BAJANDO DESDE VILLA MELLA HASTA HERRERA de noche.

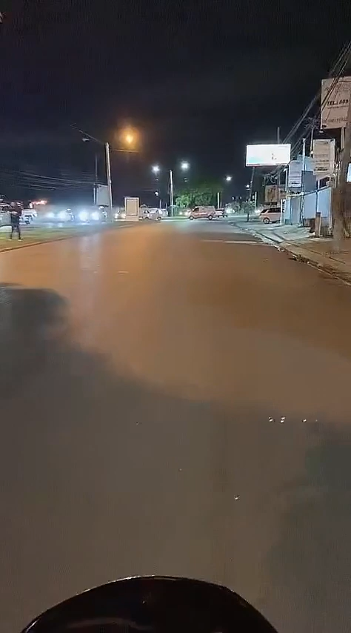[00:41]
Señores, wow, pero esta gente tan activo con Santo Domingo en moto, ya 16 conectados, señores, 16 conectados ya, las 9:34 de la noche, estamos aquí, esta es la charla de gol, vamos para Herrera, pero no me voy por la...
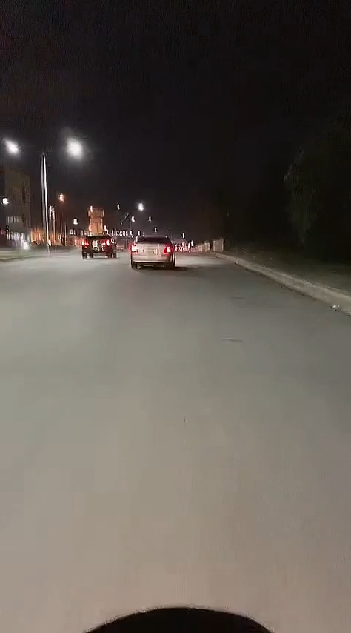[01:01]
No me voy por derecho, porque sabe que está muy solitario para andar en motor a esta hora.
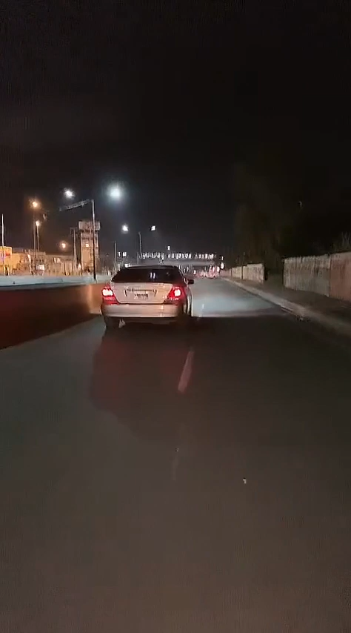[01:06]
Me voy por la hermana Mirabal.
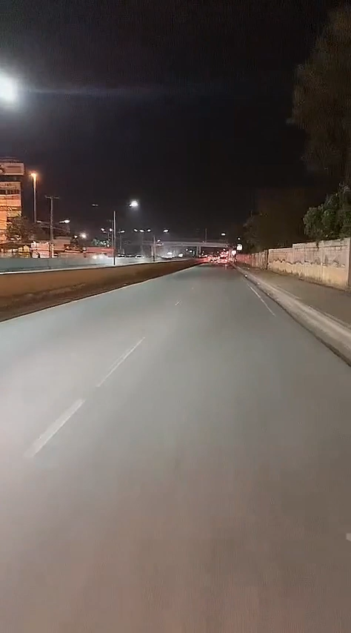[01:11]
Me voy por la hermana Mirabal.
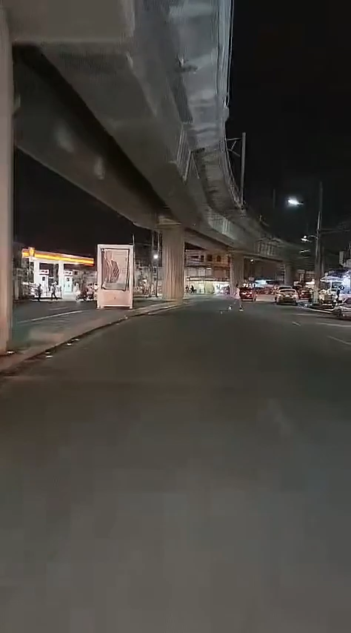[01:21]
La hermana Mirabal. ¿Cómo llega más rápido por ahí? Por la derecho, sí. Pero que... Sí, entonces... Pero que por ahí, tú sabes, ahora de noche.
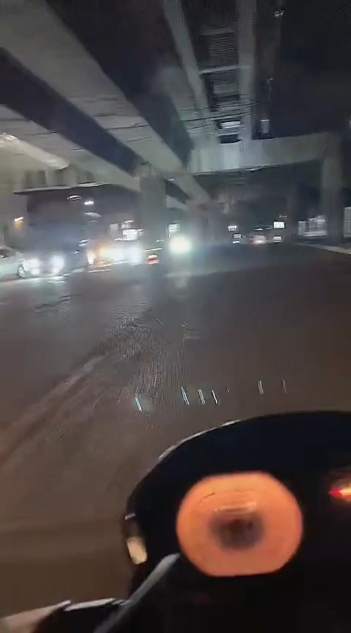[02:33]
Oye, uno grita. Hey, la gente está activo, ya Mateo, con Santo Domingo en moto hasta de noche, están activos. 76. Denle me gusta que vamos a subir. Esta es la avenida Hermana Mirabal de noche. Hermana Mirabal de noche.
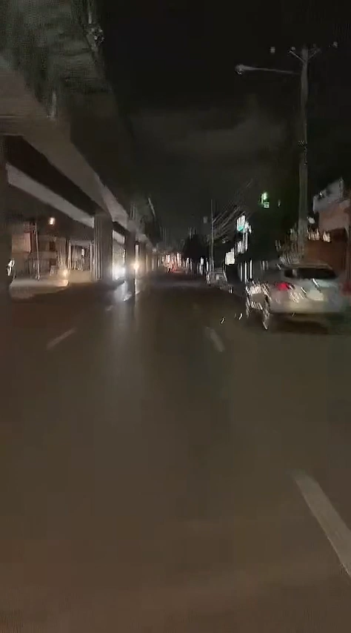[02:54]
Estábamos en una actividad cristiana. Decidí irme por aquí, porque por aquí es más, hasta cualquier cosa, sabes que la Jacobo es muy solitaria. Si yo hubiera tenido una moto de alta gama, de esa moto que uno va, ya tú sabes.
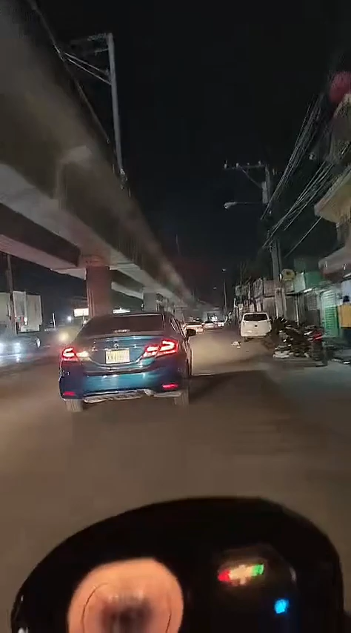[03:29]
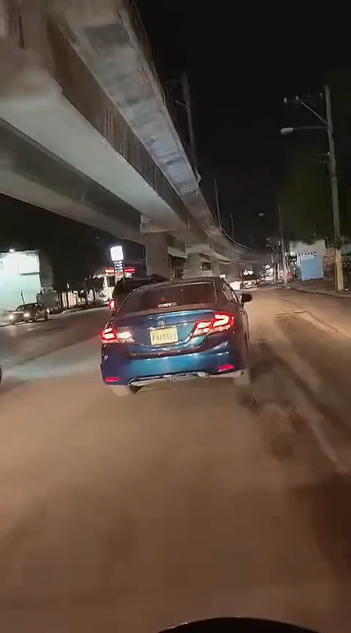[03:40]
Estoy en los lados de Villamella, voy bajando. Voy bajando por los lados de Villamella, el Torito, todos estos sitios.
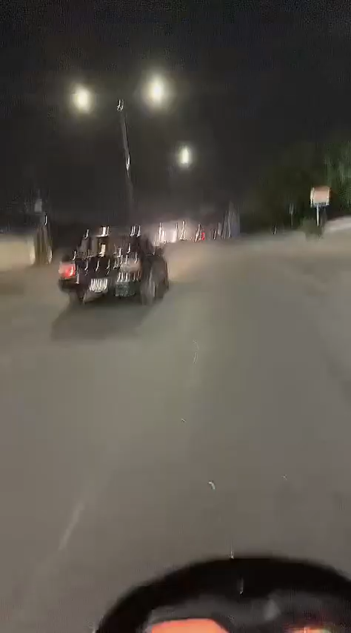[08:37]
El mercado a mano izquierda de Villa Agrícola.
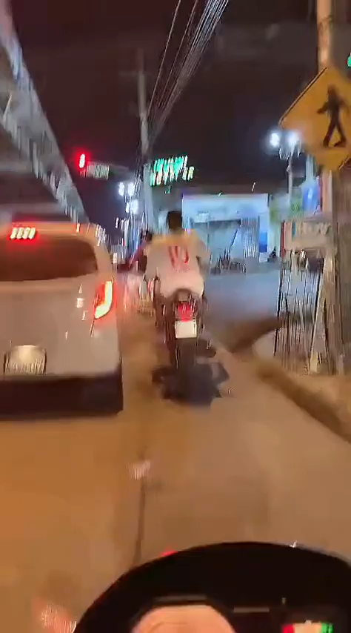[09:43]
Míralo allá, para allá, Cristo Rey.
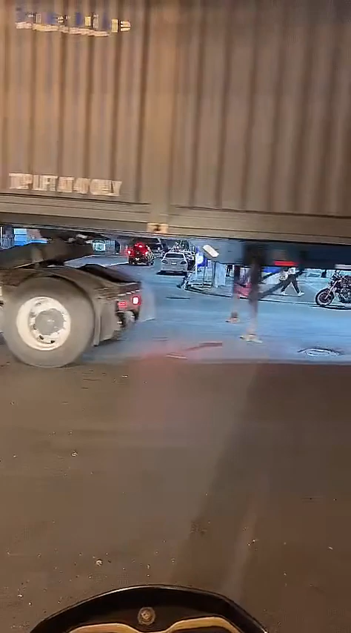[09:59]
Cristo Rey para allá. Ahí
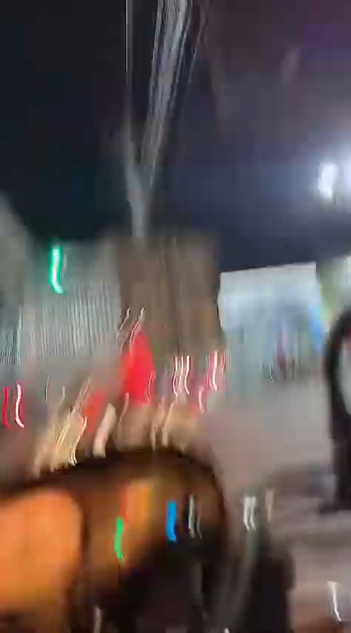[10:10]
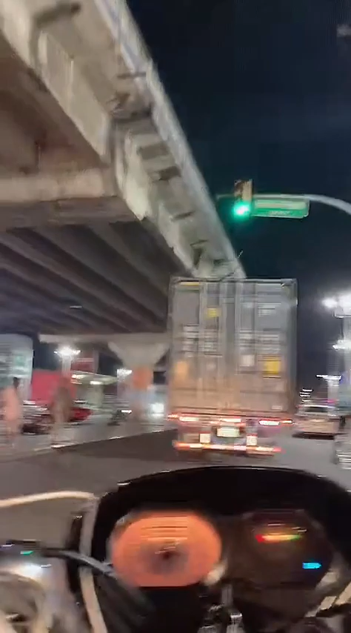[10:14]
vamos. Mírala, mira. Durmiendo ahí, esa gente.
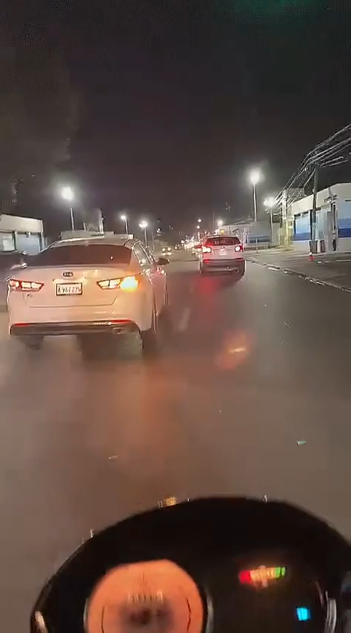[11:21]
En Sánchez La Fe, a la derecha.
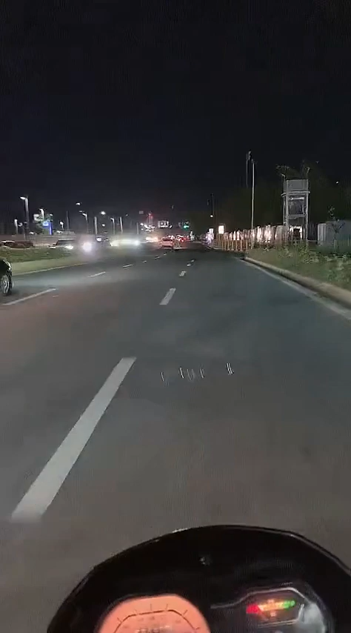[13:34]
Y venimos bajando por esta vía porque la Jacobo se llega más rápido, pero hay que irse por la claridad, al conocimiento virtud, dice la Biblia. Entonces nosotros no vamos por la claridad porque por aquí es más fácil cualquier cosa,
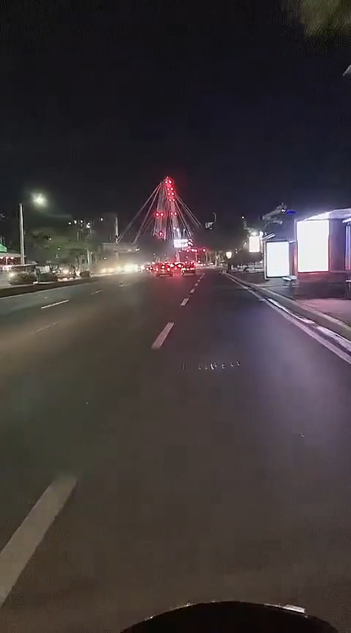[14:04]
pero por la Jacobo tiene lugares solitarios.
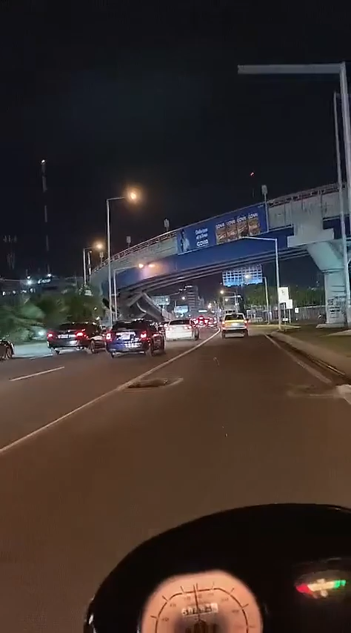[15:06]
hoyo ahí, que el que cayó ahí le llamaban. Ese hoyo siempre se hace ahí, siempre, porque sale un poco de agua y lo que hacen es que lo rellenan y lo tapan y vuelve el hoyo de nuevo.
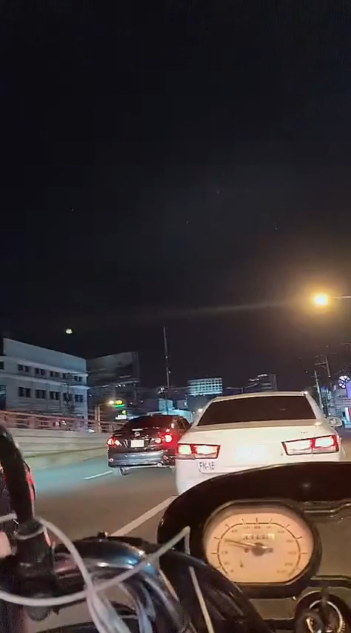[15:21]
Dios libre a un motorista de que caiga ahí, porque el que cayó ahí... Avenida 27 de Febrero. Avenida 27 de Febrero. Naco a la derecha. El Belger a la izquierda.